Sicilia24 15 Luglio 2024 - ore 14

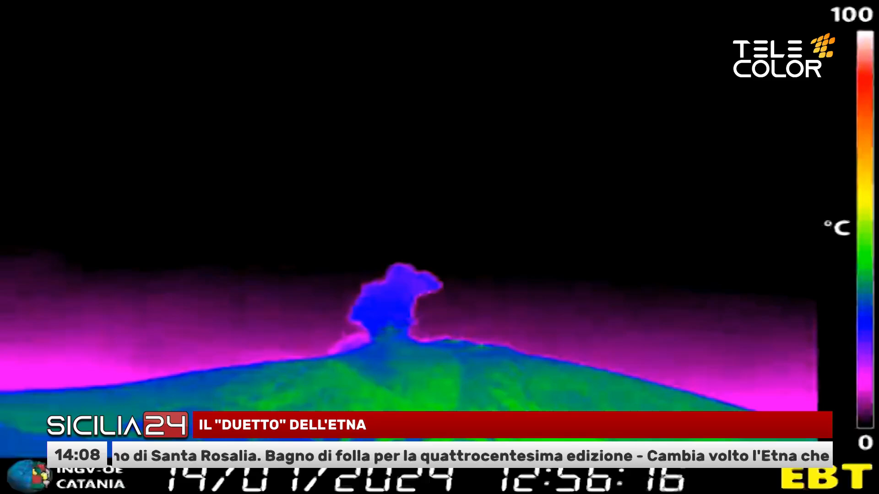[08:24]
con a sinistra il cratere di Nordeste che ha prodotto l'emissione più corposa e a destra la Voragine con una piccola attività stromboliana.